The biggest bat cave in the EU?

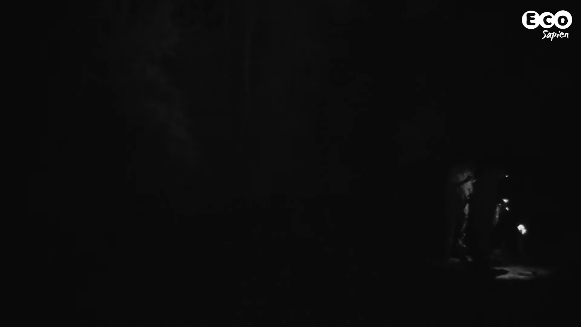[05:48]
in late summer and in early autumn. So, I was lucky to have good students and
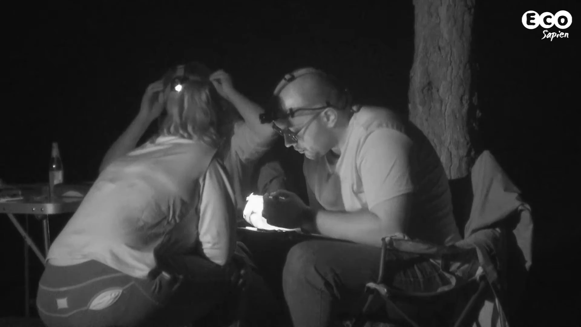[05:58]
they are now catching bats second year in Netoperek in every two weeks to find out which species are arriving earlier.